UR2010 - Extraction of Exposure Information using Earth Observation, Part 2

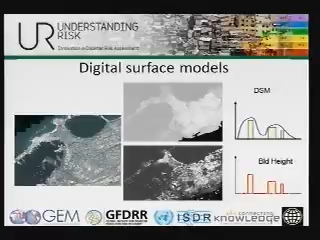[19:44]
So you get a digital service model that, in case you have the footprints available of the buildings, allow you to extract also the building height. And that allows you, then, to make nice visualizations, but this one is also integrated in a risk modeling study.
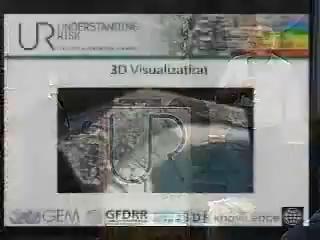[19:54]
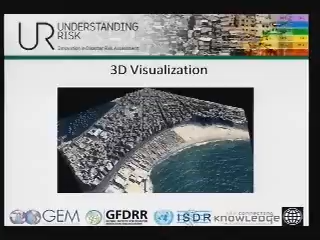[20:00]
This is Alexandria in Egypt, an area very exposed to a number of risks, tsunami risks,
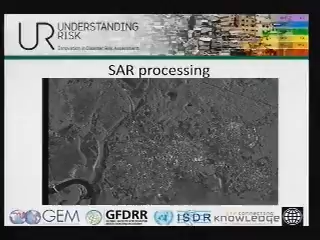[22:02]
In very high-resolution SAR, you also have a possibility to look at these texture-based urban maps. Again, requiring a fairly high resolution, which is only available since a number of years in the public domain.
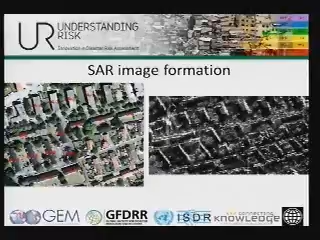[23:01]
an airborne image of an urban area in Germany, and the equivalent is on the, say, the SAR image of the same area is on the right. And, well, the main message here is that there's a fundamental problem in, or there's a fundamental aspect to SAR image formation that is very different from optical.
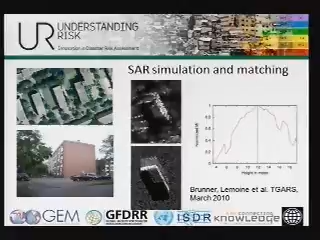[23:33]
So you start with some, for instance, building outlines from the optical image. Then you simulation for the height, and then see if you can match the signature that you see in your SAR scene.